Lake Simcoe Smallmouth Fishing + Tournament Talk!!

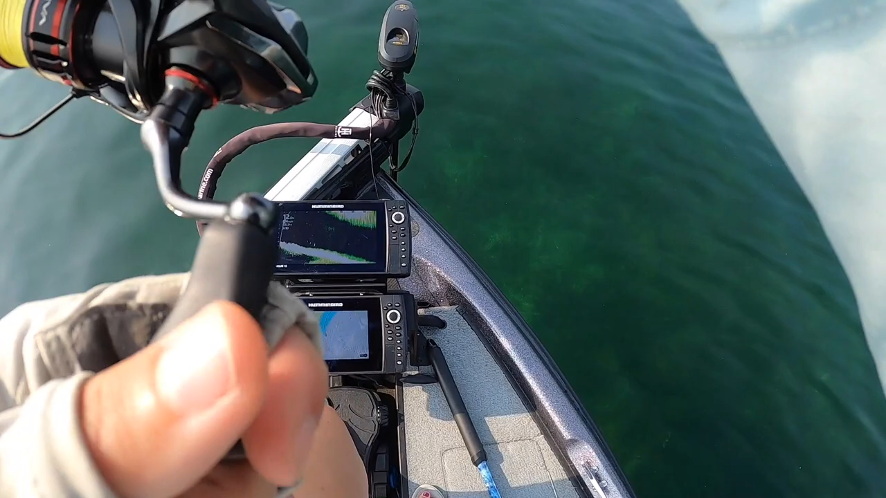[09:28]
Oh, there's three. I don't know if you guys can see, I'll zoom in there.